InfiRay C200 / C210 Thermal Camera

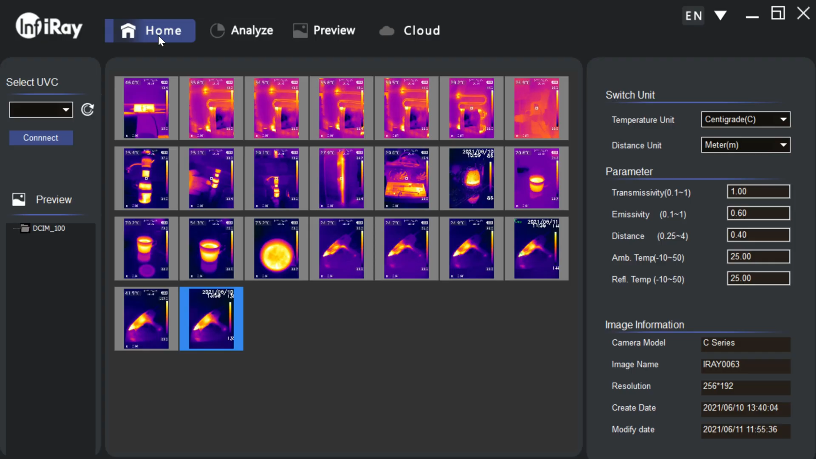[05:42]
Just have to choose USB camera mode. In preview tab, you can take pictures and video records. Also set complex alarm mode to record images or video when temperature reaches set parameters. You can find taken images and video files inside application folder.
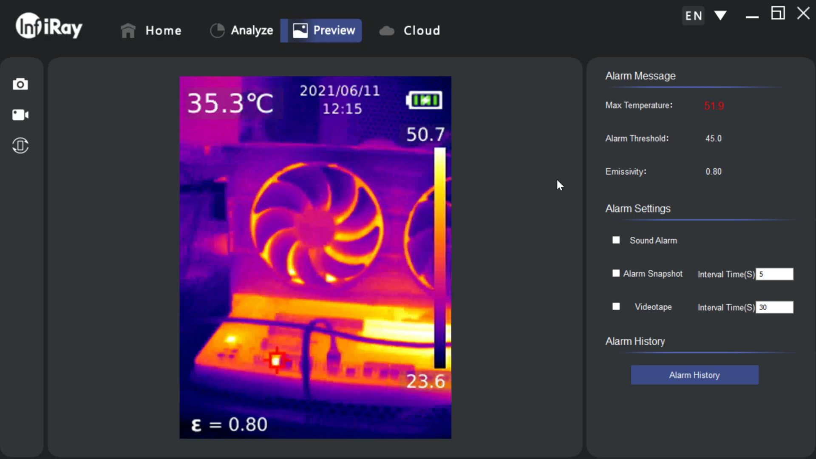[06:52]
On screen: spot 35.3°C
This is C200 looking at motherboard. You can kinda tell what's going on. You can get some nice details and can see clearly individual chips and how they are heating.